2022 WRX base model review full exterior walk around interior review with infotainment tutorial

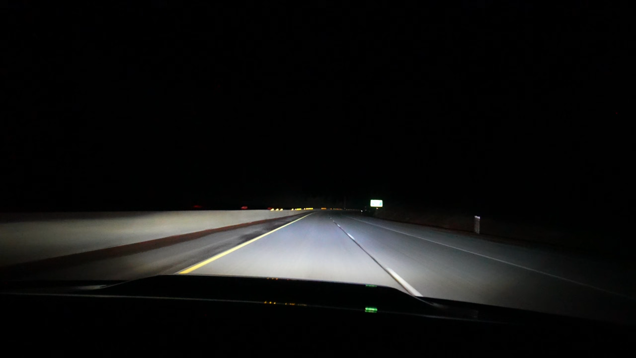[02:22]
easy to see what's going on and i like the look of them they're very sleek very clean